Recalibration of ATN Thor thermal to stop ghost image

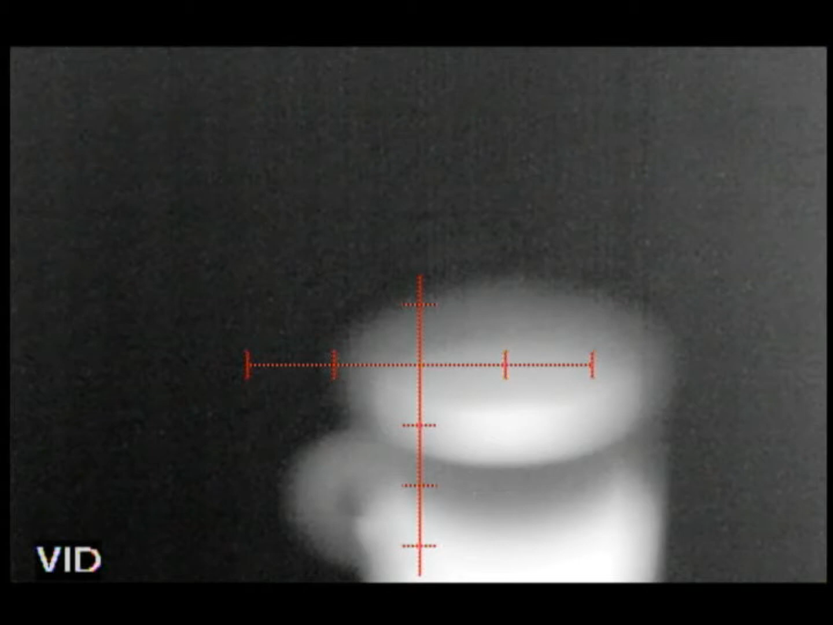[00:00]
Some coffee and a coffee cup and night vision. Blurry, blurry, blurry.
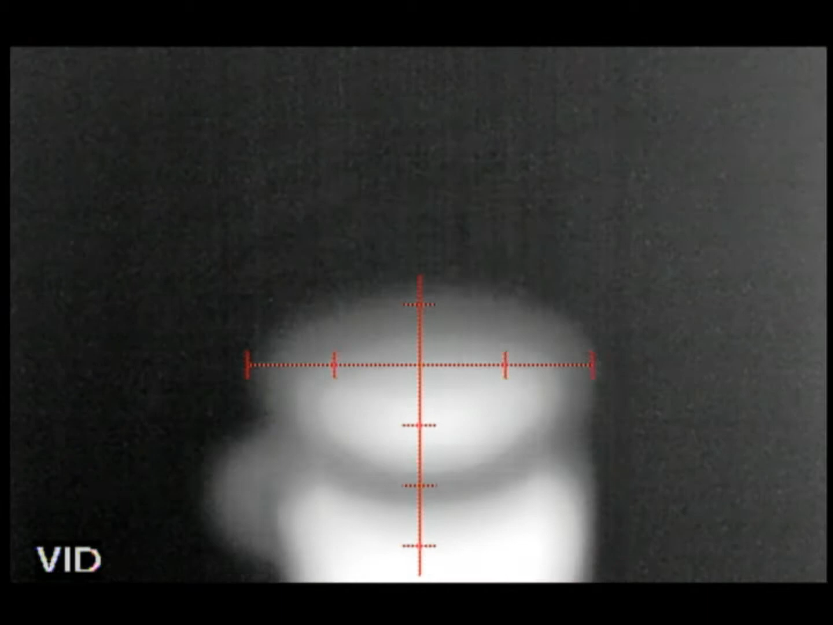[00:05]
Adjust, adjust. Oh yeah. Whoa.
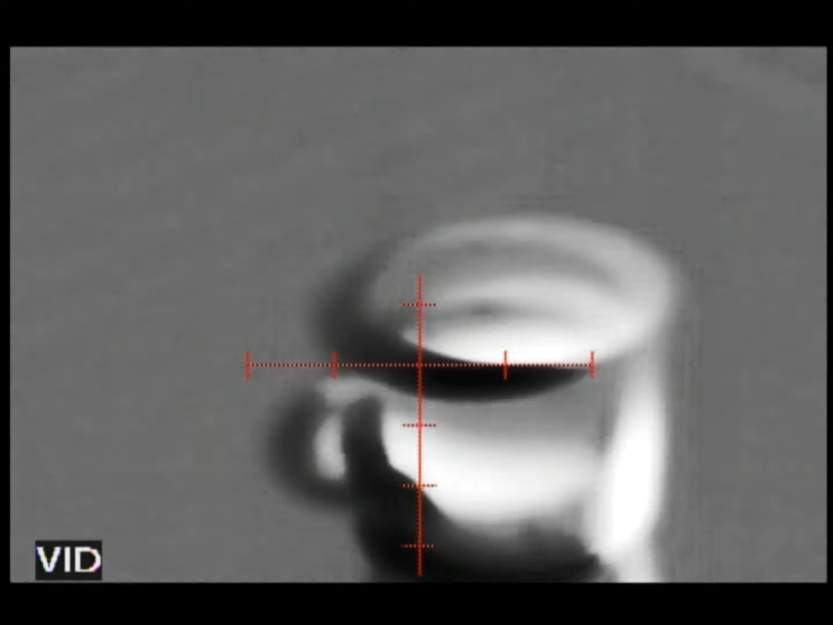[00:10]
Okay, so that would be, this would be an instant where you need to, you've got to calibrate it.
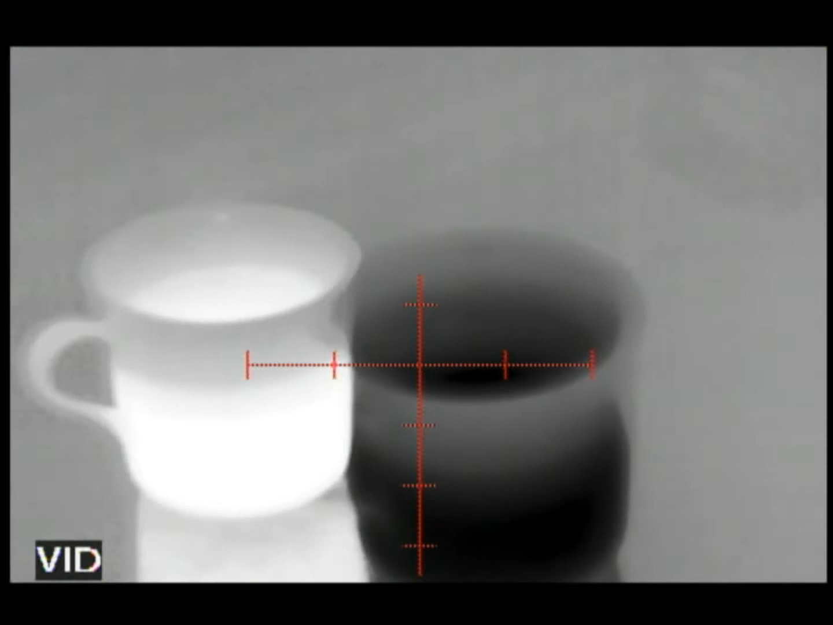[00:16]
So if I want to calibrate it, I click on the menu.
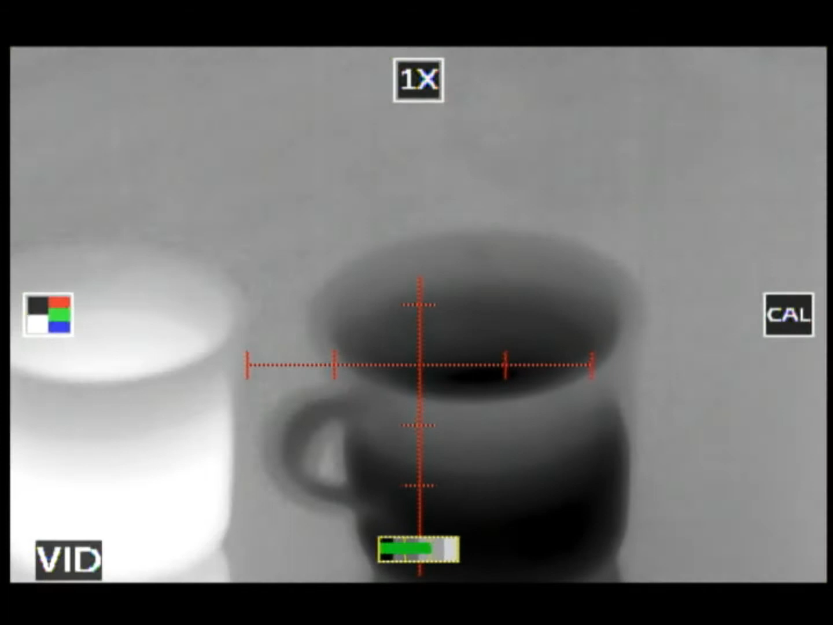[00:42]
I've got to cover up the device, put the lens cover on it, put the lens cover on it,
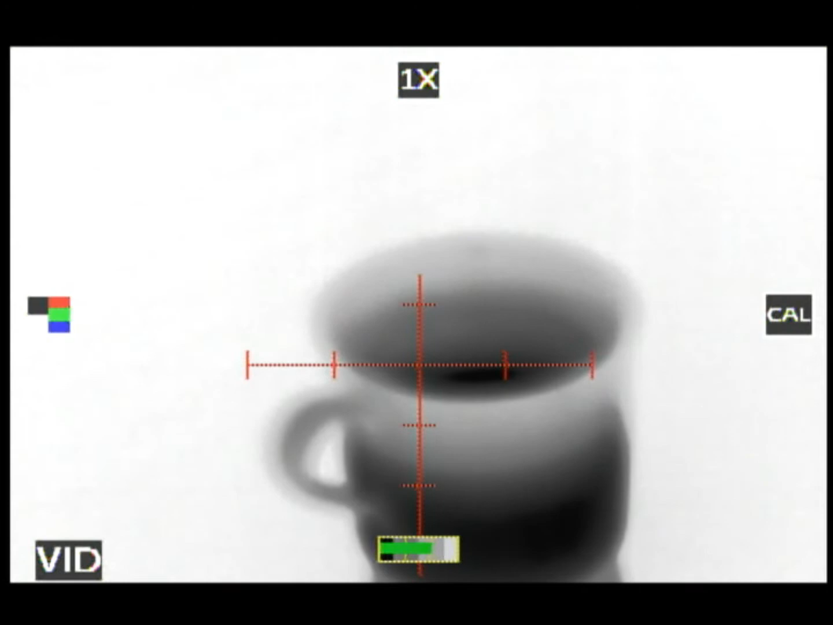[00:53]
and I'm going to press calibration for a couple of seconds. And see it made that ghost image go away.
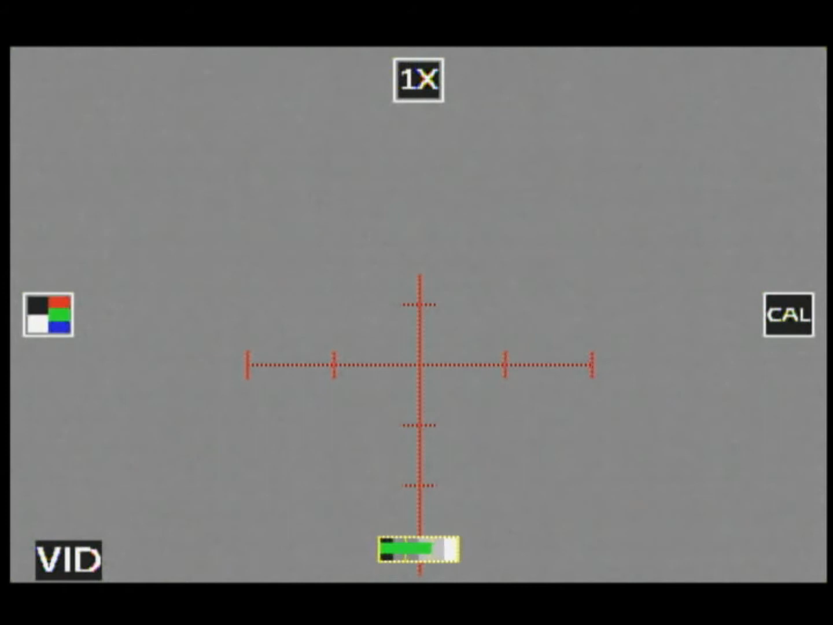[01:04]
You can press the menu button a couple more times to get out of all that and open up the lens cover again. And there we go, the ghost image went away.
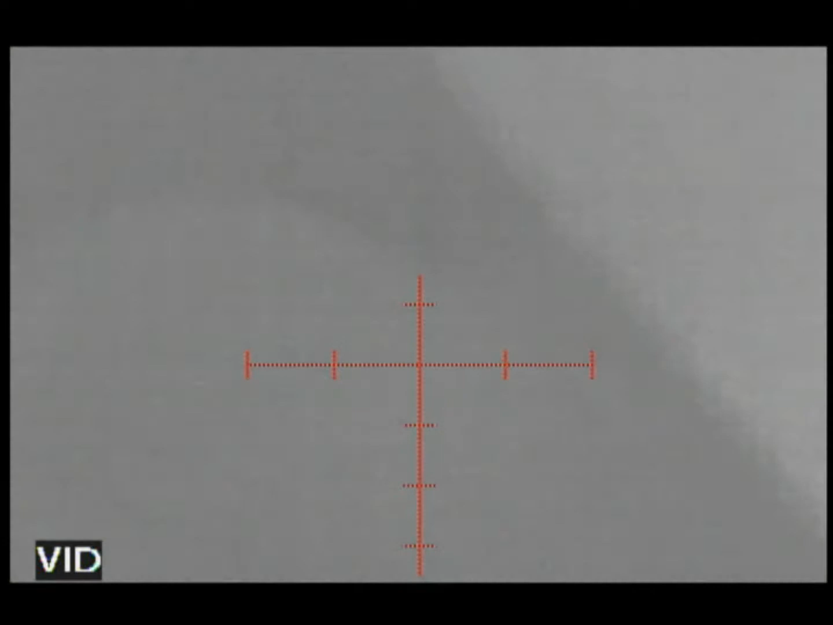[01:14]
So, if the image doesn't look right, then you may need to recalibrate it. And I'm sure there's a technical reason about why that is, but who cares. This is what you need to do.
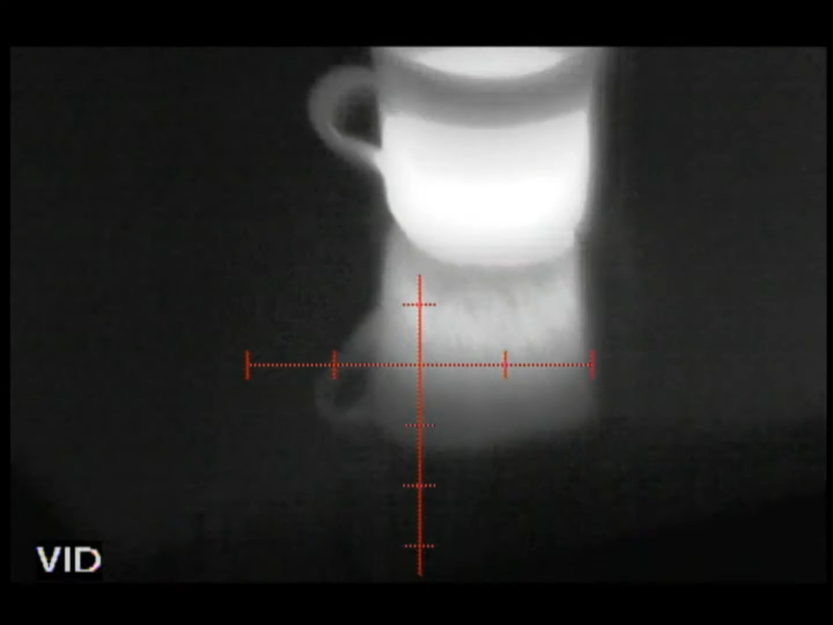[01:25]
Oh wow. That is so weird that I can see the reflection of the heat in the marble table.
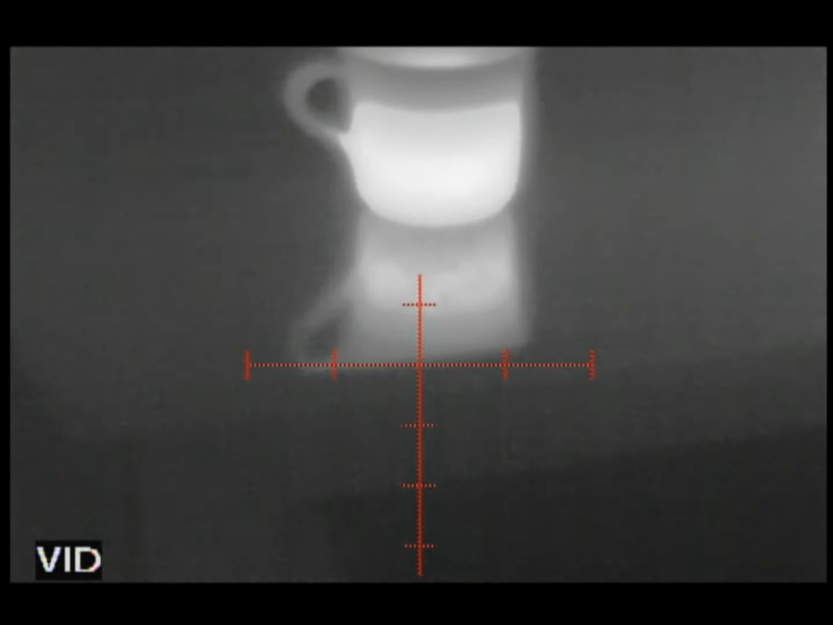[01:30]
Anyway, yeah, that's a, that's a cup of coffee right there.
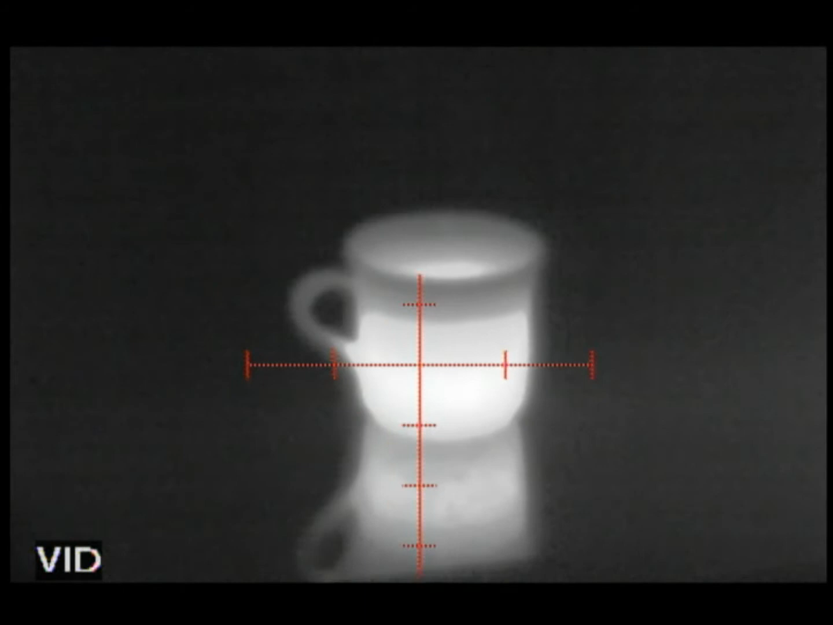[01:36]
That's crazy.
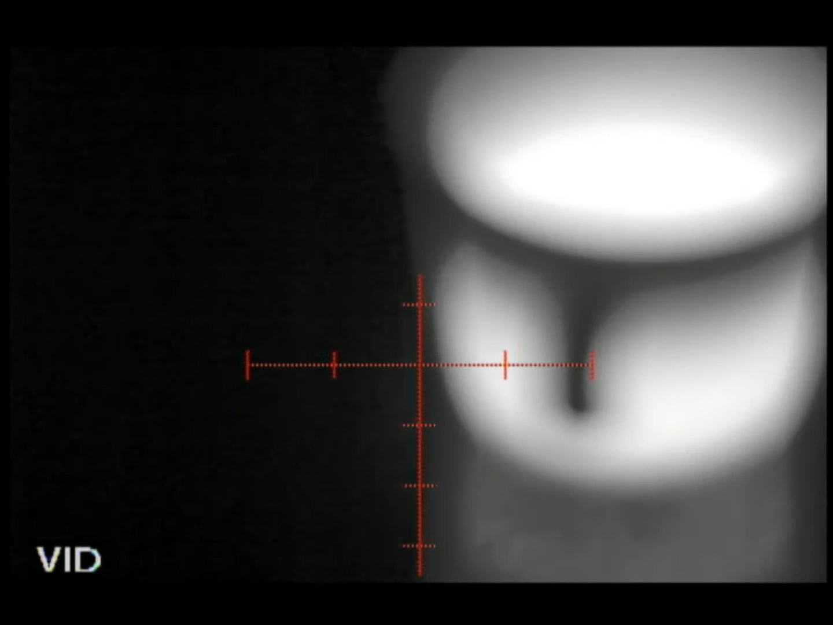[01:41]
That's insane.
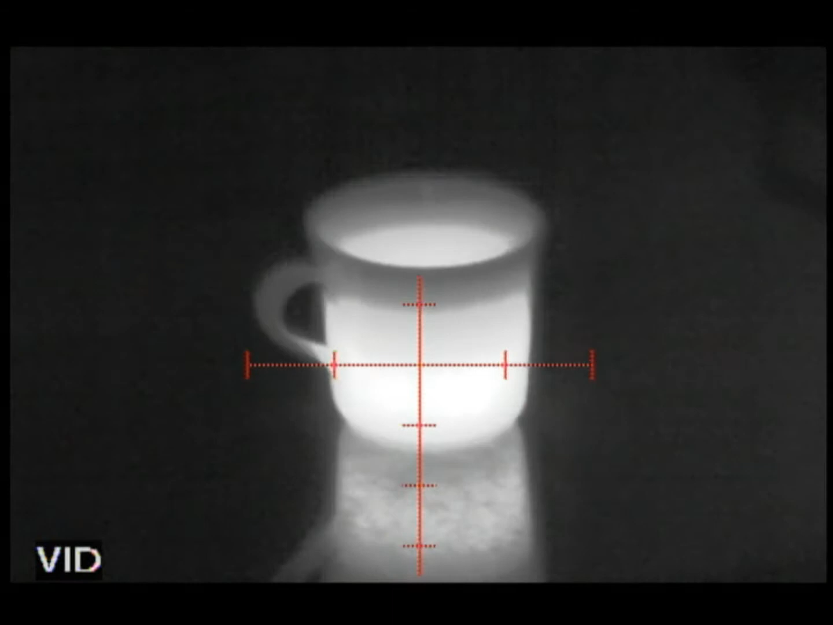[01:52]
Cup of coffee in night vision. Okay, now, how about this?
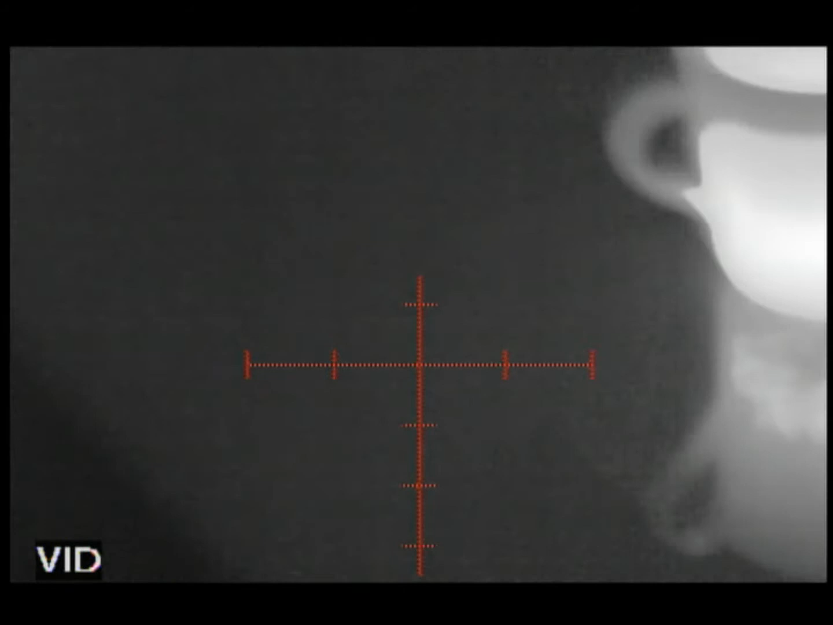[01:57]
I move the coffee over just a couple of inches.
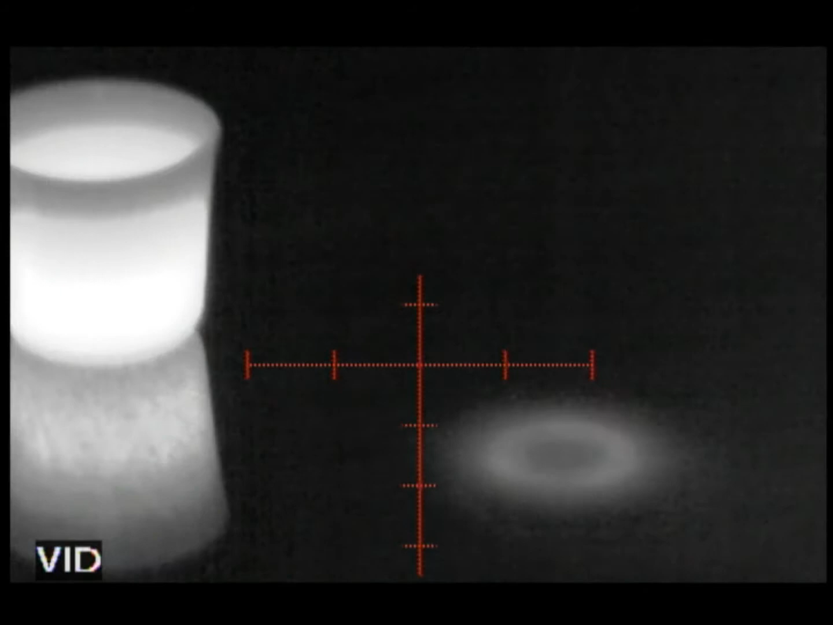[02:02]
And look, you can see where the coffee was. You can totally see where the coffee was.